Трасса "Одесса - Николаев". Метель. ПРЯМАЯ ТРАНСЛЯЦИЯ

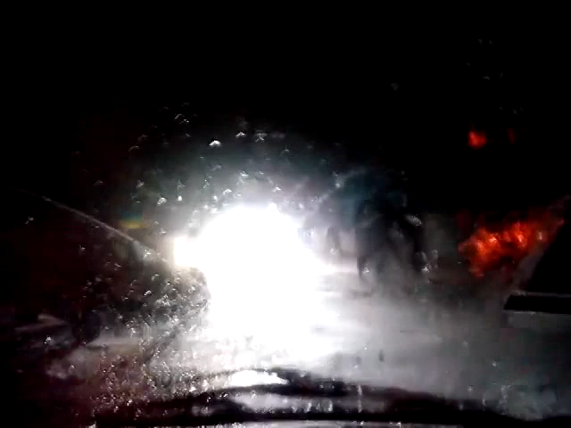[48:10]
фактически до самого Коблева, вполне возможно, что и дальше. Мы проехали от заправки Сакара и сейчас находимся в конце моста, ближе к Коблево.